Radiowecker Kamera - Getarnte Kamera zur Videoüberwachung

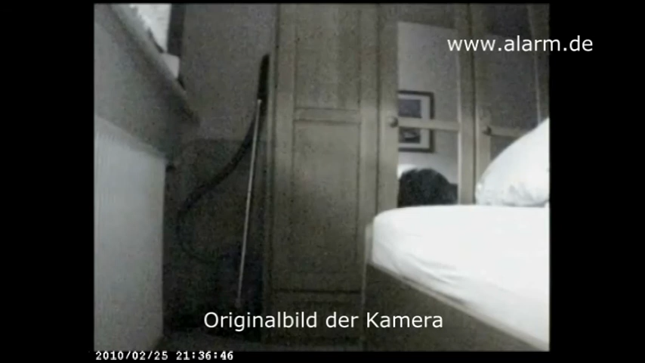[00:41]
Auch hier sind die Details immer noch gut zu erkennen.